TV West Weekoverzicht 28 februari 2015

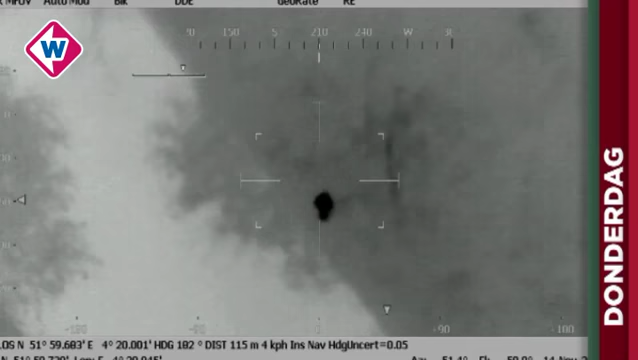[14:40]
En samen met de agenten op de grond. Collega's linksaf. Collega's linksaf, Mozartlaan.